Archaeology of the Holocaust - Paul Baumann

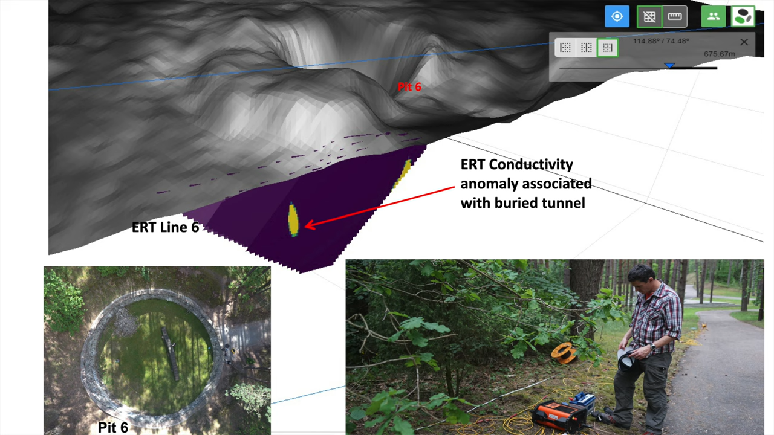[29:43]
And we immediately identified this vertical, narrow, conductive anomaly that mimicked what we expected the tunnel morphology to look like. The tunnel is described as being 30 centimeters wide, 70 centimeters tall. We thought we had it. And then we carried on and collected two more sections across the tunnel. And then a fourth section across the tunnel entrance.
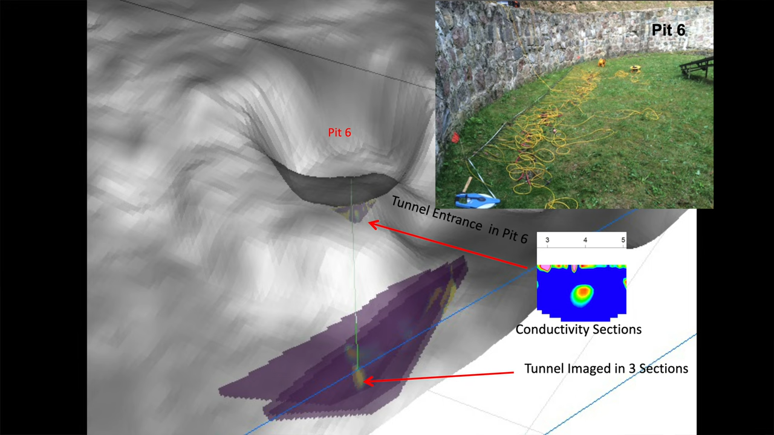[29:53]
At that point, we were sure we had it. And then to make 100% sure, we collected a section beyond the tunnel entrance.